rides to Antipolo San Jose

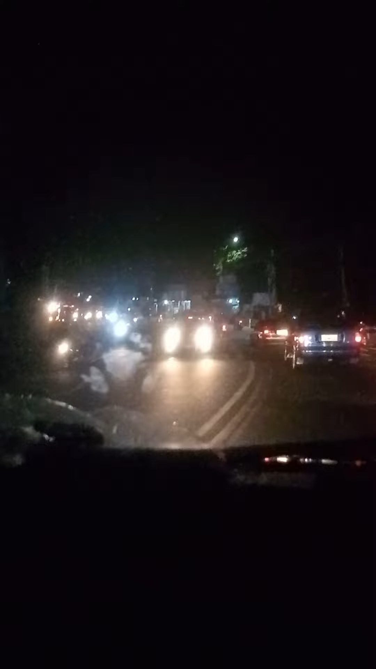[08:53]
Nahilo-hilo na kunti, uwi na kami. Babalik na kami Manila guys. Dito kami dumaan sa Busu-Busu. Oh, sa ano? Hindi pala Busu-Busu. Sa Masinag kami dumaan, Masinag. Masinag kami dumaan. Kasi sobrang traffic dun papuntang ano, Taytay. At saka dun sa Kogyo, sobrang traffic.
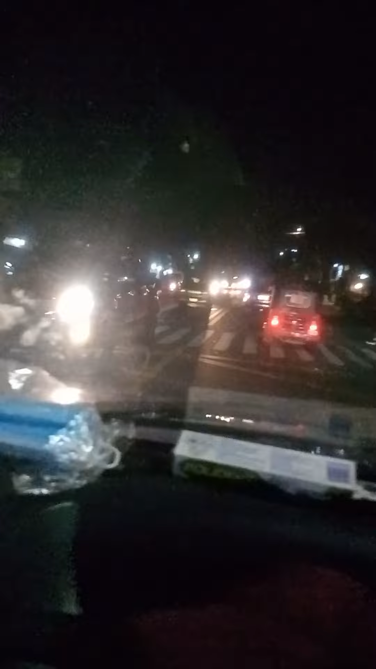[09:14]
Kaya dito kami dumaan sa Masinag. Ayan guys, uwi na kami. See you later. Thank you sa papanood. Thanks watching. Bye. And today is Sunday. Happy time. Kasama ko si Brad Binor and si Brad Aisa at si